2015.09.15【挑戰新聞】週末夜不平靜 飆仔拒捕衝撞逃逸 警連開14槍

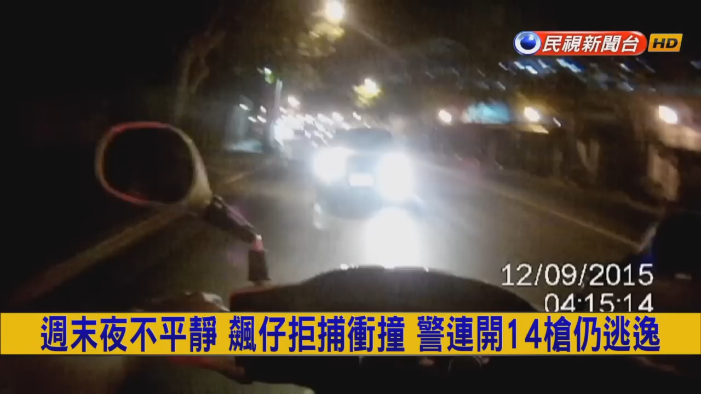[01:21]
警察远警喊得生死历劫要嫌犯停车但嫌犯倒车拒捕远警随即开了十四枪贺阻面对枪声大作嫌犯似乎还是没在怕完全没减速反而踩油门越开越快